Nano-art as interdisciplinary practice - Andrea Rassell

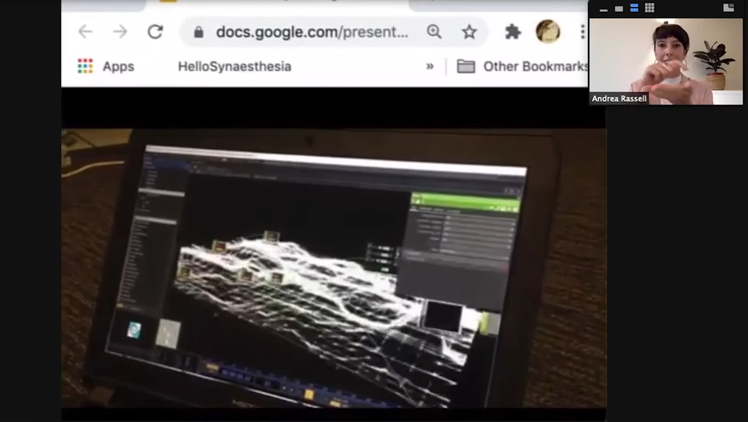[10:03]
and it scans across a sample and creates these three dimensional spatial points.